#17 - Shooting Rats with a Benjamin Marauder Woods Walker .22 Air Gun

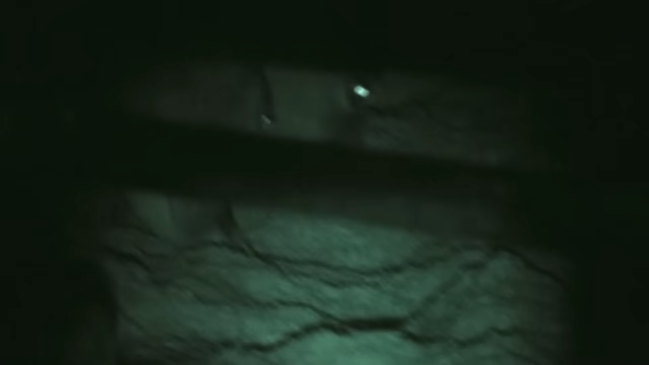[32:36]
And here we are, once again,
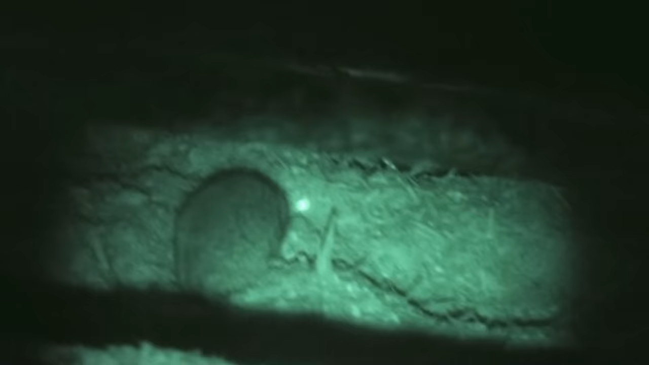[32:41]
tight quarters but also an opportunity that is safe with that feed as a backdrop.
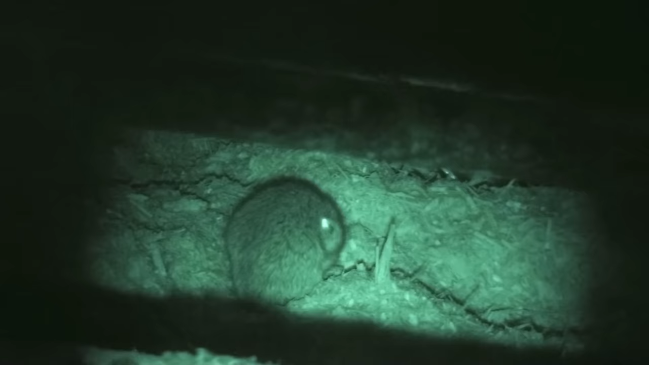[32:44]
And goodbye rat.
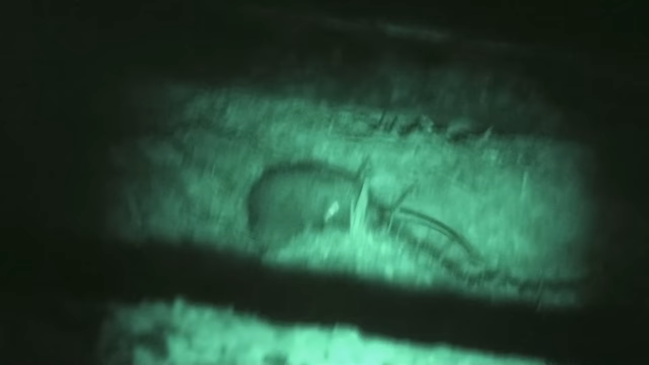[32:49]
Let's give him one more just because it's fun to shoot.